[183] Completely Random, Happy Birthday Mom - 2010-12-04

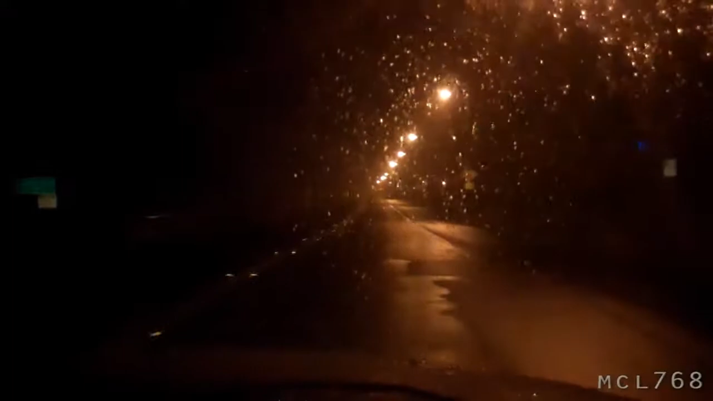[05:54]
It's raining, and we are driving to get Slurpees. Yeah, like Greg. Oh no! Scott was shaking the seat, which made my voice funny. I purposely made my voice funny when Scott was shaking the seat. We have like too much footage.